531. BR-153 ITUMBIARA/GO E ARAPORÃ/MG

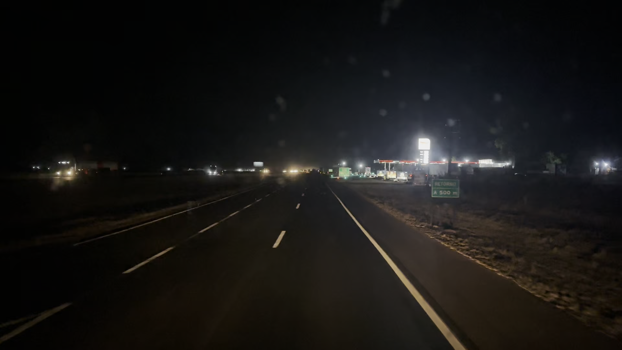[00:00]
E aí pessoal, boa noite, boa noite, 19 horas, 14 minutos, 32 graus
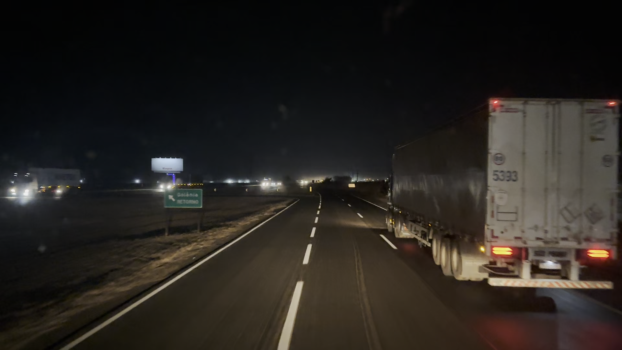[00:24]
Continuamos a IBR 153, estado do Goiás
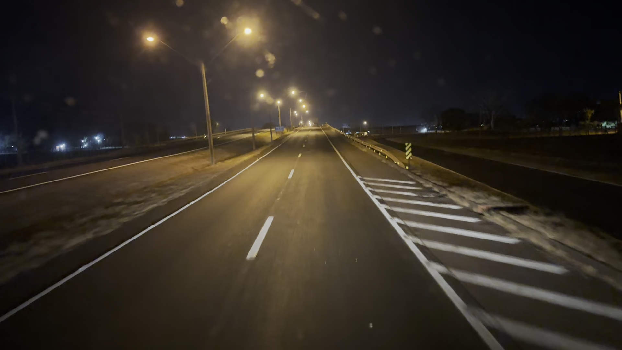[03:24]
Nossa, vamos em frente Viaduto sobre BR 452 É, meus amigos A gente sempre passa aqui, né? De dia De tarde Que nem a gente passou de manhã De que a gente estava vindo, né? Vindo sentido norte Hoje estamos passando a noite É Fazia muito tempo que eu não via Itumbiara à noite Muito tempo mesmo Coisa aí de
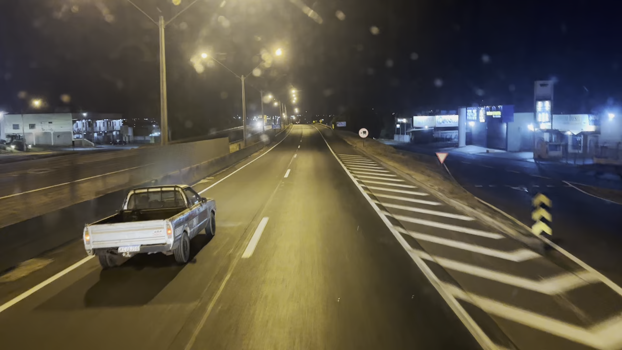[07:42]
Viaduto sobre a avenida Afonso Pena
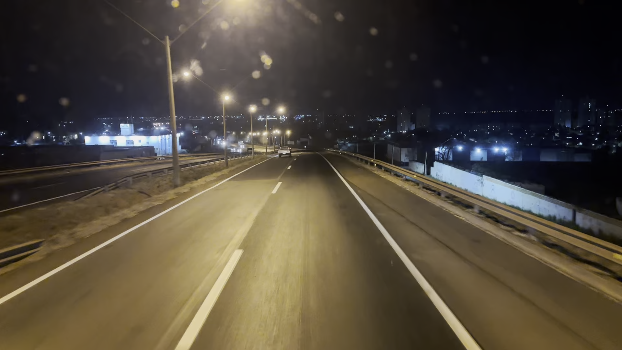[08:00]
KM702 KM702 É, gente A gente saiu hoje A gente saiu hoje Do KM KM0, hein? KM0 Nosso ponto de partida Hoje de manhã, né? Lá no Estamos lá Do posto fiscal Do talismã
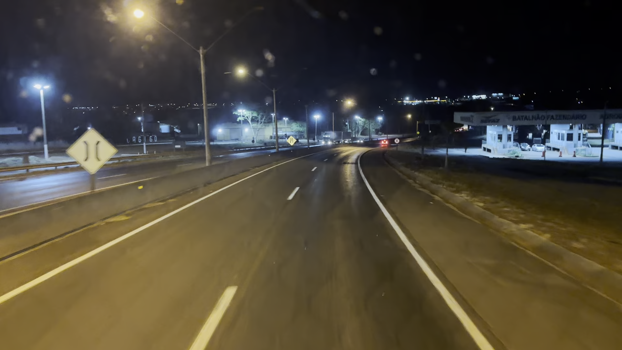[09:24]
E é isso meus amigos Se despedindo então aí do estado de Goiás Graças a Deus Mais uma vez a gente passou por Goiás Deu tudo certo, graças a Deus Vamos indo aí, Berlândia 126, Saudade do Preto 310 São Paulo 726, Rio Paranaíba Divisa então De Goiás e Minas Gerais Goiás ficando no retrovisor Ficando na saudade Ficando para trás
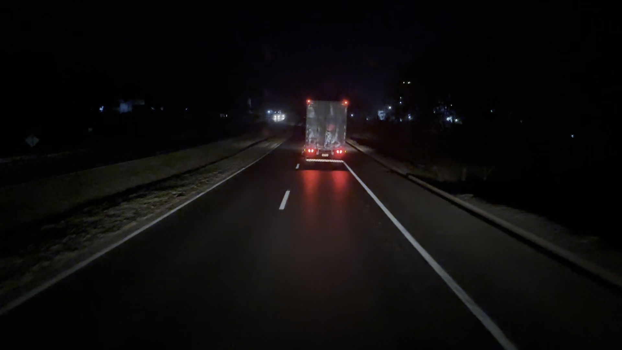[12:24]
Da BR 153 Estado de Minas Gerais Estado de
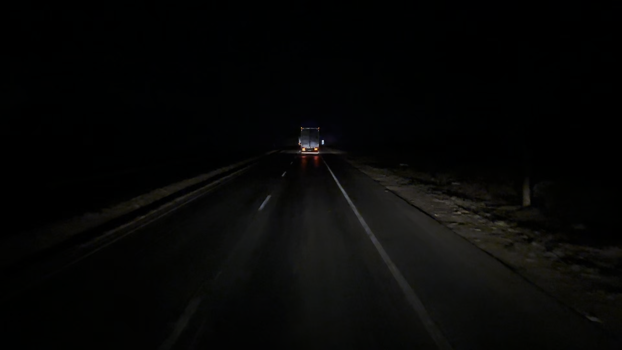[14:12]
Registramos então mais uma vez Passando por Itumbiara Por Arapurã Vamos que vamos KM5 BR 153 19 horas e 28 minutos 31 graus Estado De Minas Gerais Vamos que vamos aí Tá bom, meus amigos? Vou levar vocês aqui, ó A gente vai passar já já Pelo Marajó de Arapurã Vou levar vocês, ó Até ali